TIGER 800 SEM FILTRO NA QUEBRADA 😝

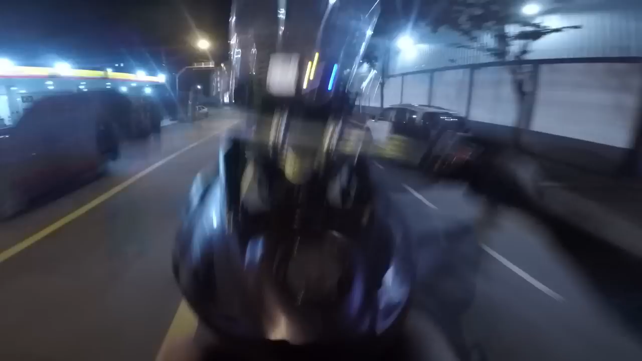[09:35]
Os polícias estão ali em cima? Então nós corta e vem por aqui, ó.